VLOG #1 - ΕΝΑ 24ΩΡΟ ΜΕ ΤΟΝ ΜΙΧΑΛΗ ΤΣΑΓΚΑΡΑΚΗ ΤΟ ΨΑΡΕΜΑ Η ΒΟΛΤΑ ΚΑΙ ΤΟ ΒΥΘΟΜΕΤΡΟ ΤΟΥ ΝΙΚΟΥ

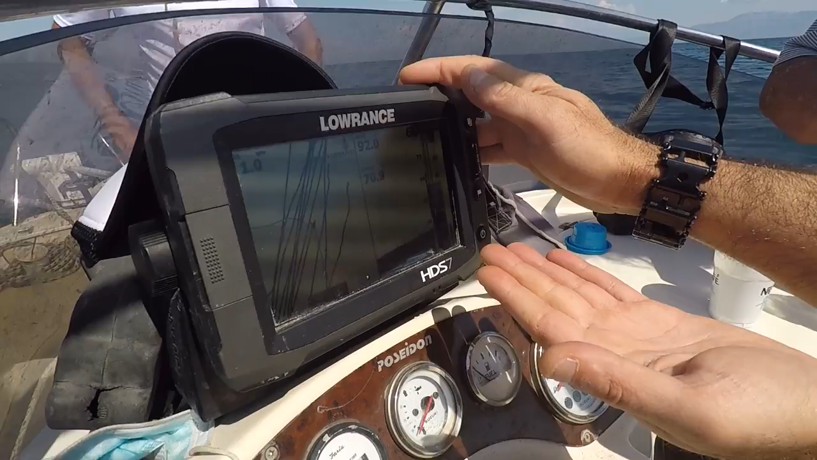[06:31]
Δηλαδή, έχω τρομερή απώλεια από τον αισθητήρα. Σε αντίθετη περίπτωση, εδώ πρέπει να βλέπω πράγματα, να βλέπω χρώματα, να βλέπω τέτοια, ακόμα και στο βυθό.
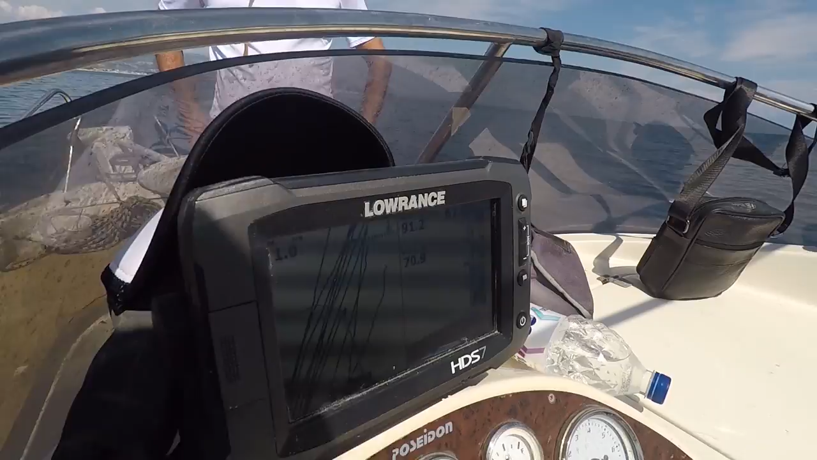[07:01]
ουσιαστικά και έχει μπει και έχει κολληθεί το εξωτερικό μάτι με σιλικόνη. Έχει κολληθεί στο πλάι. Δηλαδή ουσιαστικά ούτε καν κάθετα για να βλέπει κάθετα το βυθό.
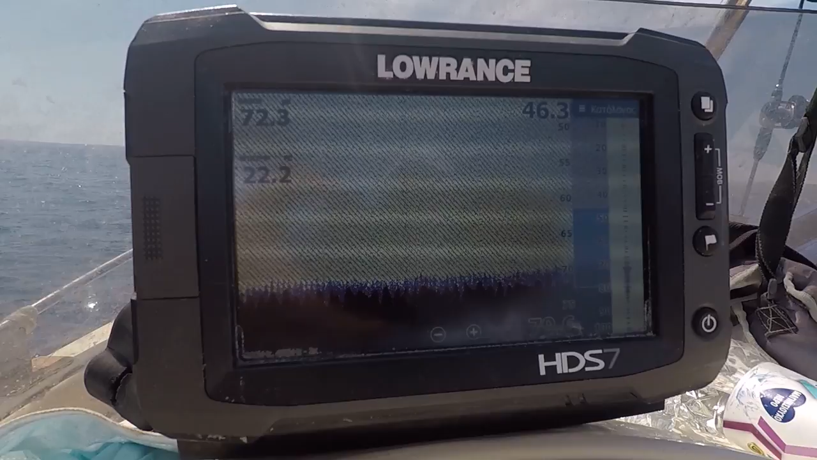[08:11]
Άρα πρέπει να φύγουν τα παράσιτα, να σου πω. Κοίτα το πέρα. Τώρα θα σβήσω.
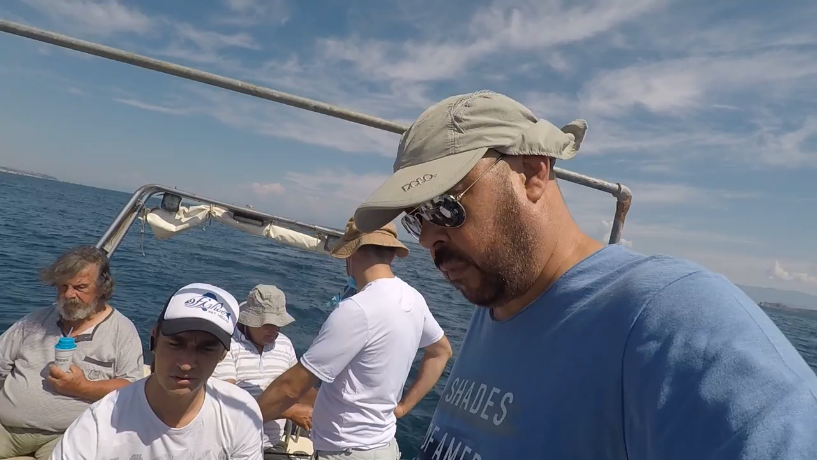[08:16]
Θα σβήσω και ξεκινήσει να μου δείξει καθαρά. Δέστε.
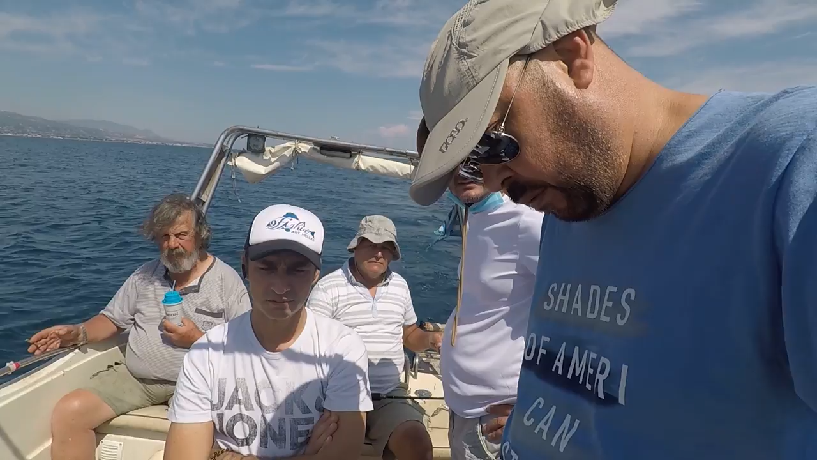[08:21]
Βλέπεις. Τόσο παράσιτο, ρε φίλε. Κοίταξε. Δηλαδή, το έχω δει αυτό. Η διαφορά του παράσιτου είναι το μπλε, οι γραμμές με το λευκό δίπλα.
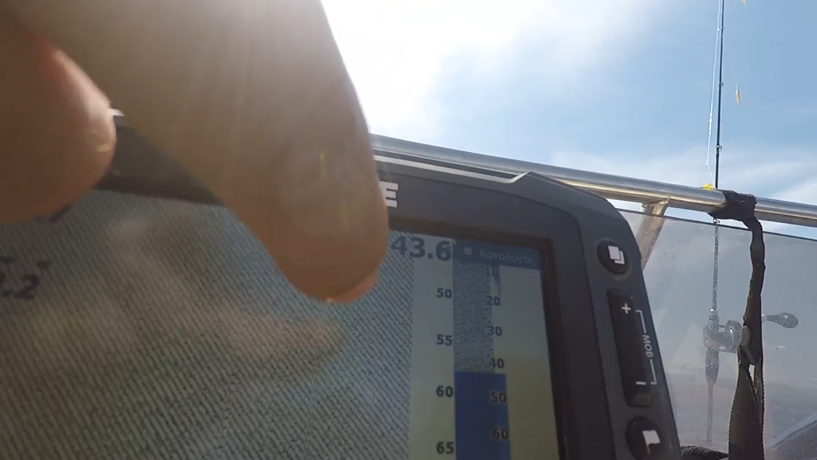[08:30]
Είναι δηλαδή. Παράσιτα, αυτά που βλέπεις είναι παράσιτα ρεύματος. Παράσιτα ρεύματος. Δεν είναι θορύβου. Εκεί δεν μπορεί να μπει τίποτα κανένα στο συν.
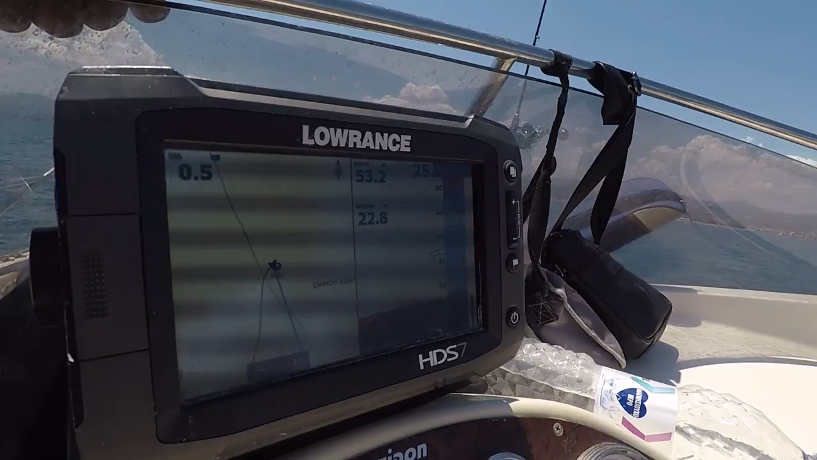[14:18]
Τώρα ουσιαστικά όμως θα πρέπει κατά κάποιο τρόπο να το λειτουργήσουμε λίγο διαφορετικά.